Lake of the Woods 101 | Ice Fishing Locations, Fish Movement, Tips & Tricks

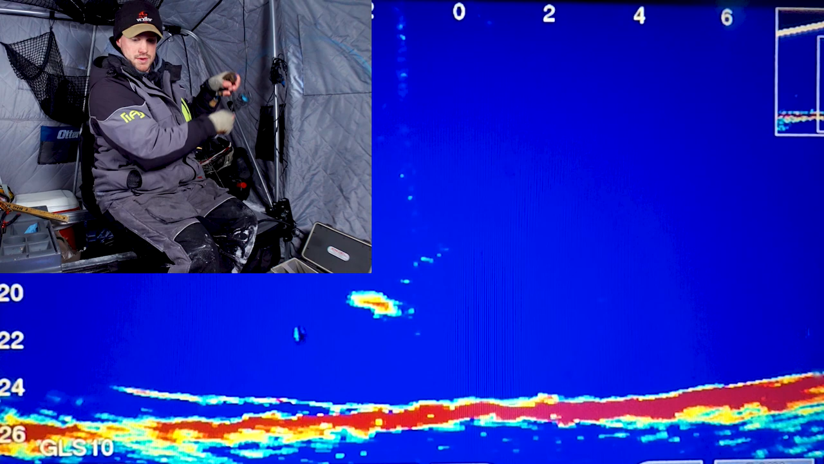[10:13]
There we go. Decent. Oh, there's a second one down there.
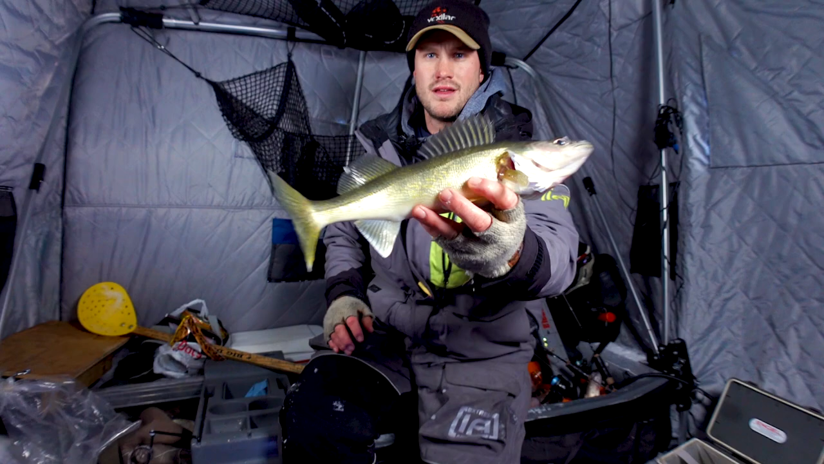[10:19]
Another good one. These aren't giants, but like I said, they are all just quality eater fish.
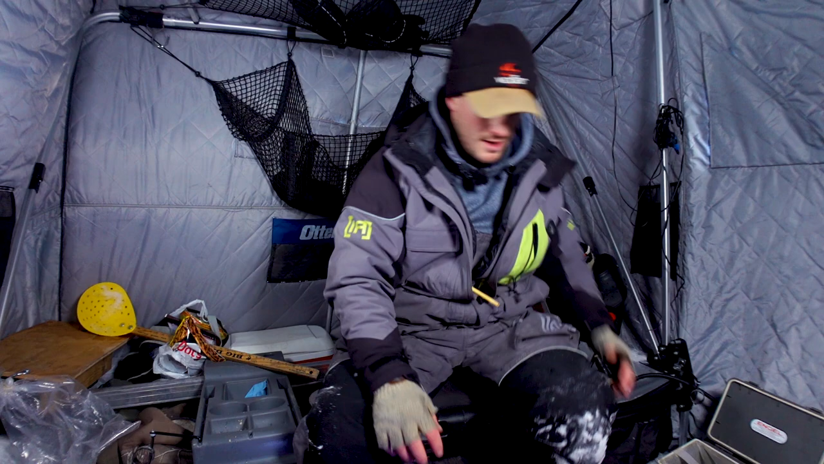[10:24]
When you can get him to chase a jig and wrap, that's just too much fun.
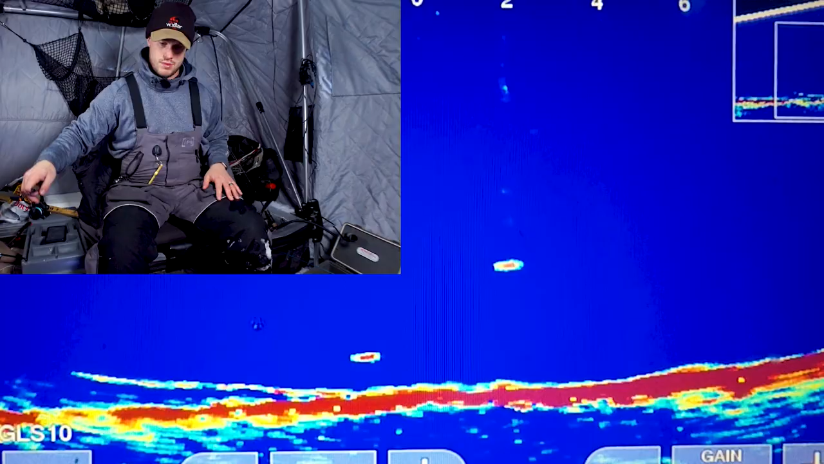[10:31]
Oh, jeez, he's racing. Slowly let it down.
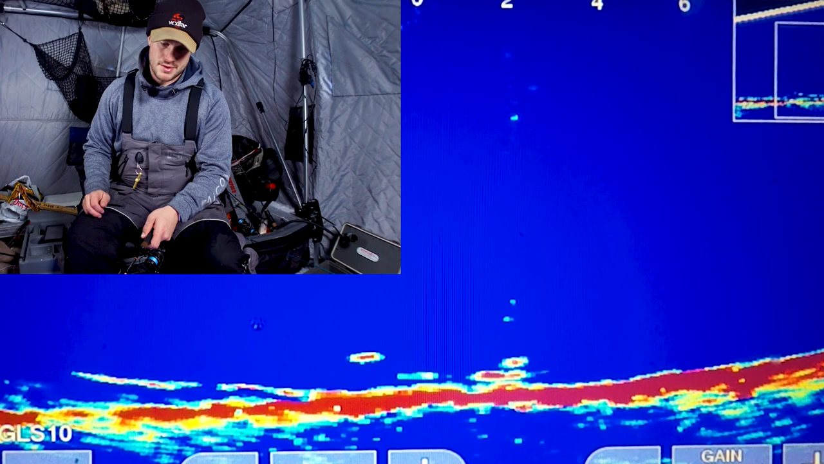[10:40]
He was wanting to drop. So I'm just going to keep letting it drop. There he bit. I think. Yep, there he is.
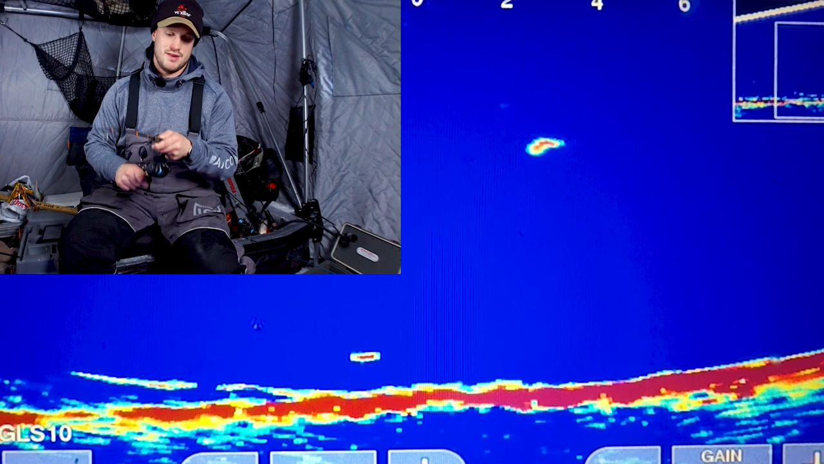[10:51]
Just came racing in as it was dropping. Not big. Looks like a soger. Off, out. And there we go.
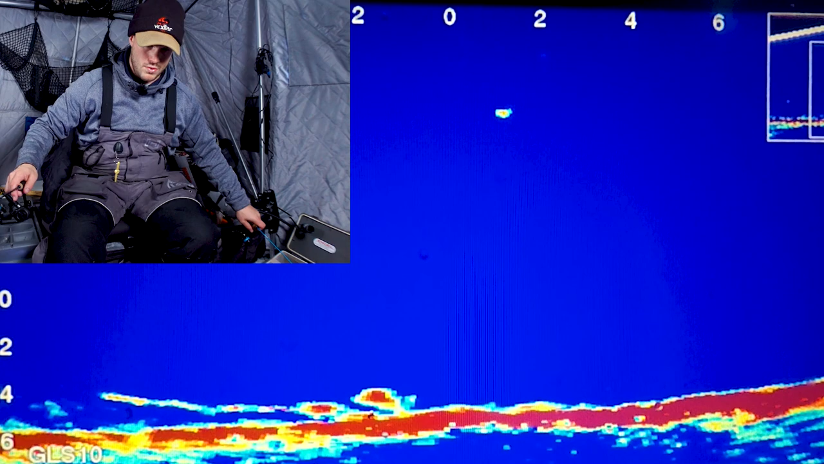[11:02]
Oh, darted after it. He's going to come up and get it. Yep, there we go.
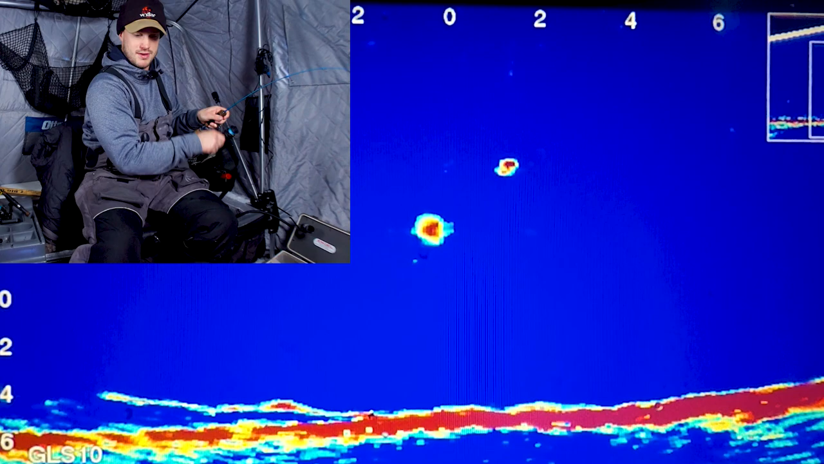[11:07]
Sweet. I was changing some settings on the camera, so I forgot to press record again. So I missed the last couple of fish, because it's been a pretty good little flurry here.
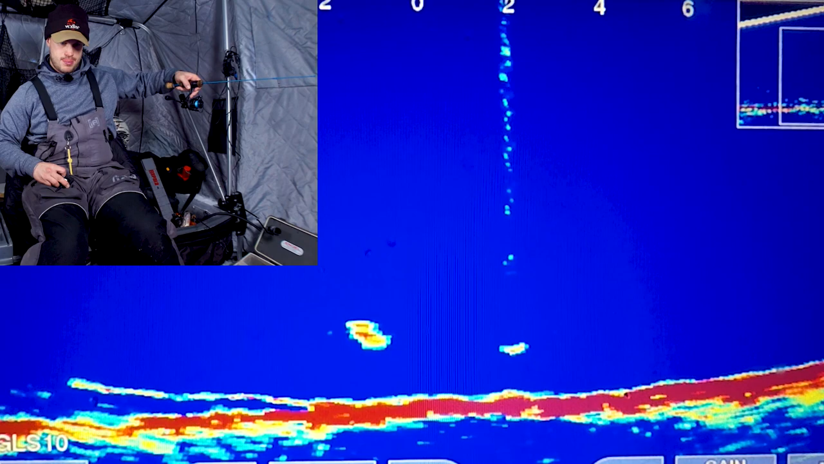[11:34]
Upbite. Yep. They've been upbiting these.
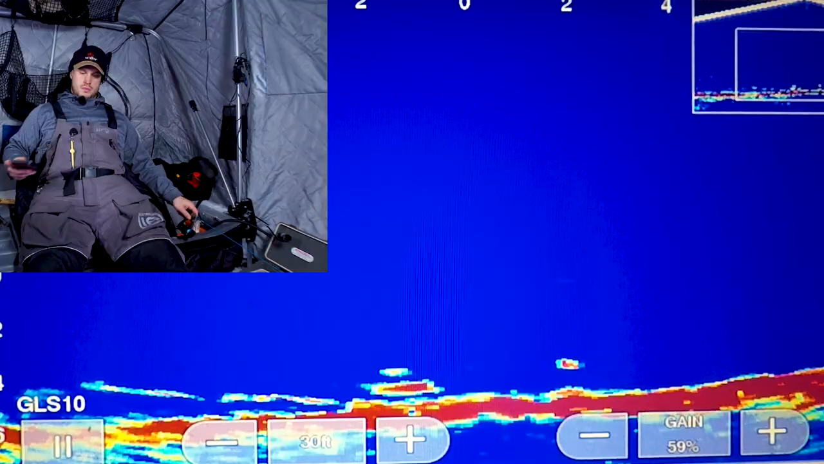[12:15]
Oh, there's a good fish. Oh, he loves a chase. Oh, I'm not going to be ready. Oh, try to rip it around a little bit more.
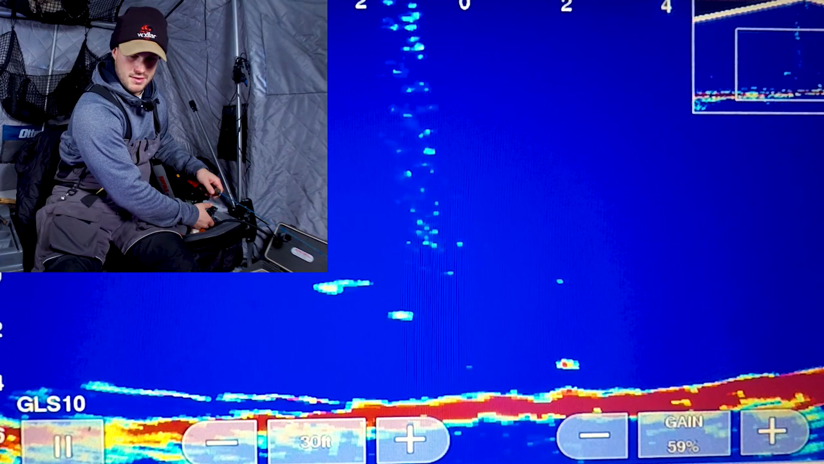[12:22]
He wanted the aggressive approach. Oh, now he wants a dead stick. There he is. Yep.
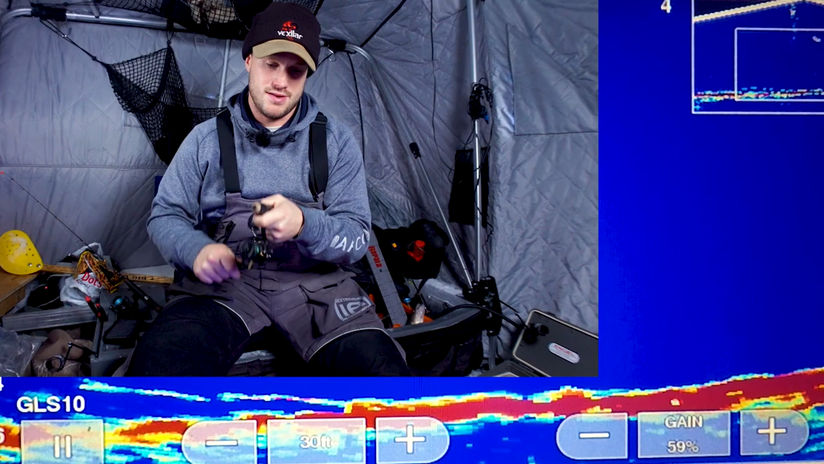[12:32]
Not as big as it looked right away, but still a pretty quality fish. Nope. Not nearly as big as I was thinking.
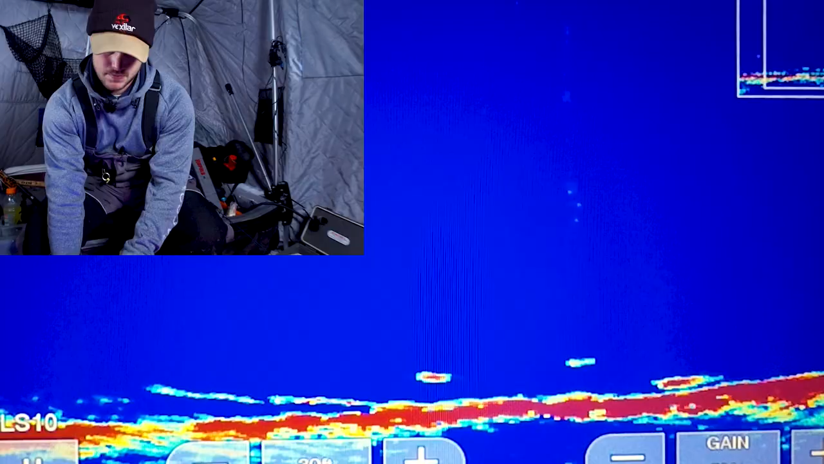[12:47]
Came back as I was dropping.
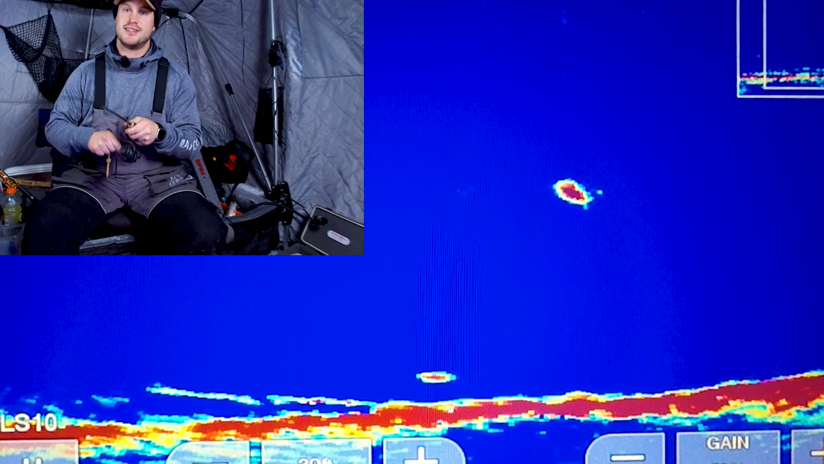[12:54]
Just came and hit it on the drop. Ooh, another one down there.